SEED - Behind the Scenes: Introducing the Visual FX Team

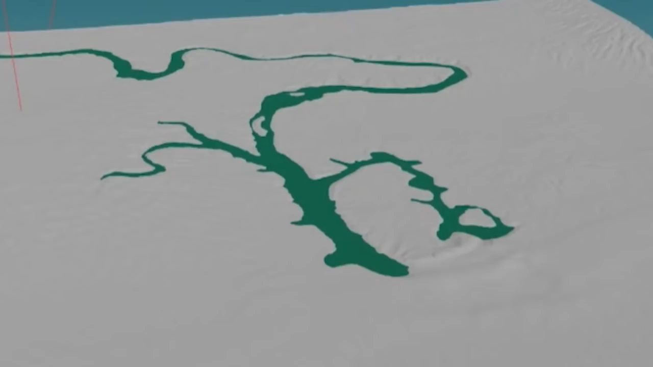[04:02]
So she generated from open source height maps, from Google Earth data, we've accurately modeled the crash site in the Solomon Islands.
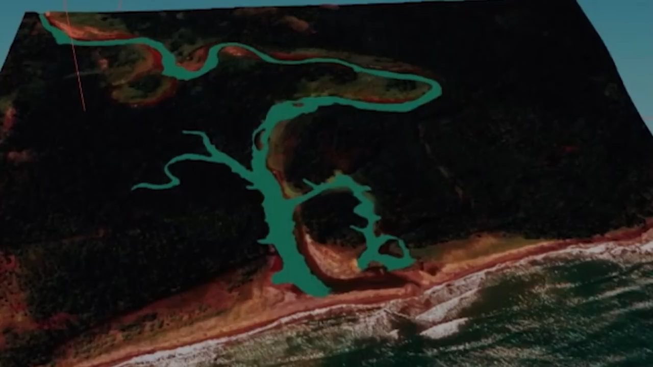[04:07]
So it is true to what is currently there,